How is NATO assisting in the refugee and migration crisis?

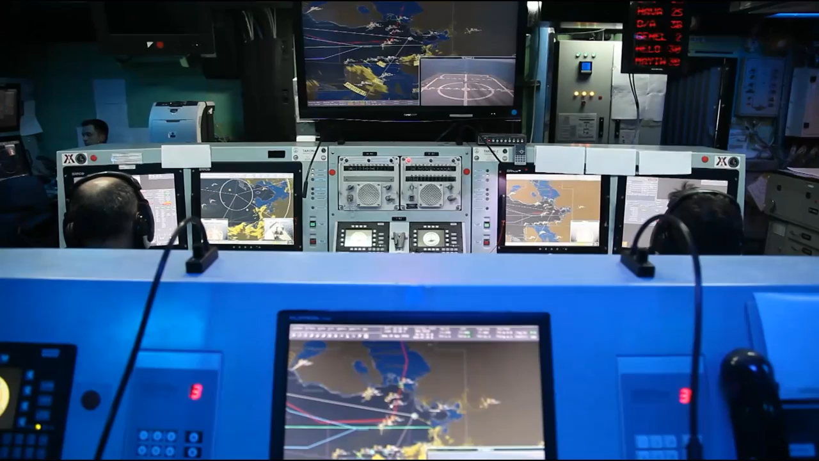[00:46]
With the sophisticated radars, we can detect the migrant boats